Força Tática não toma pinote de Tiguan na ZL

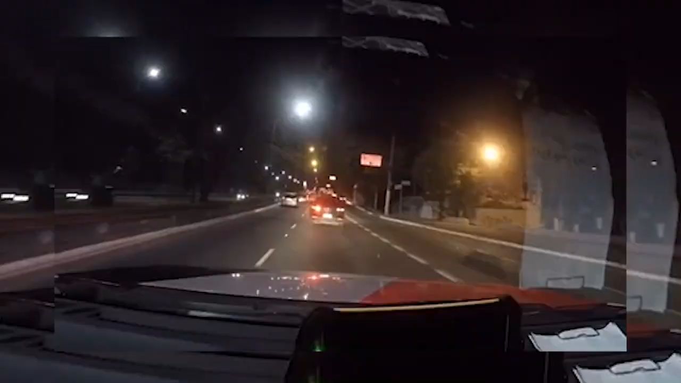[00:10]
O Tático Comando é visual da Tiguan, que é a série 31-11, que não acho que é o Júlio Colasso, Júlio Colasso e gira em Canduva.
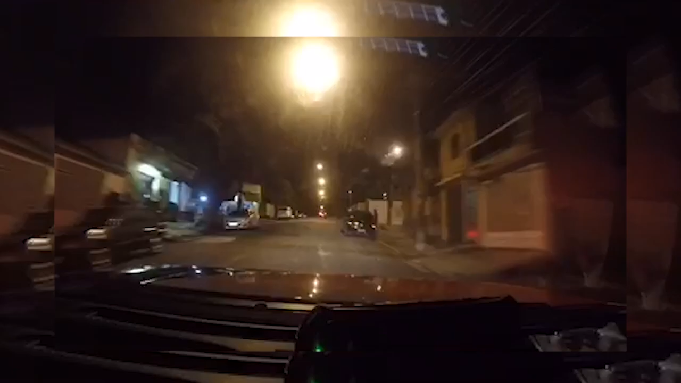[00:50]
Júlio Colasso, o Tático Comando, se tu tá em Canduva, toma certo aí, Tático Comando. Cuidado, cuidado, cuidado. Dá uma boleta. Vou deixar, vou deixar.
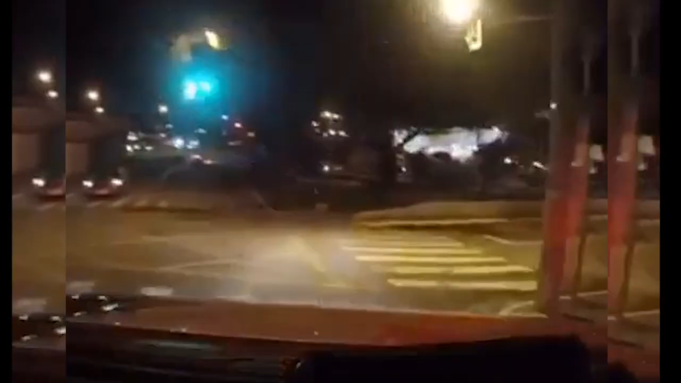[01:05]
General Souza Neto, General Souza Neto tá voltando pra radial aí.
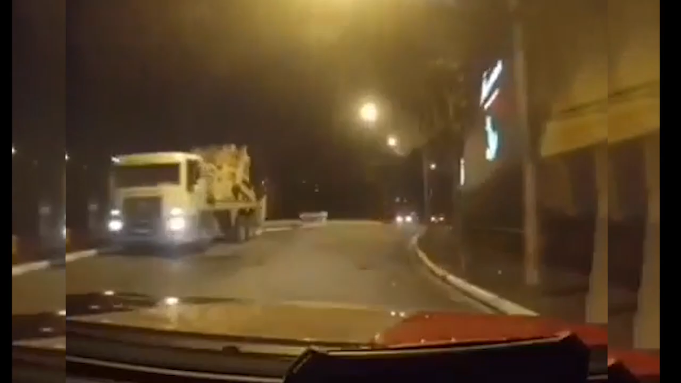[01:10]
Cuidado, esquerda. É sem saída essa aqui, não é? É. Não, mas não é. Vou pôr a Aricanduva, Aricanduva, sentido radial aí, viatura pra fechar a radial com a Aricanduva. Direito, direito. Entendi. A Aricanduva.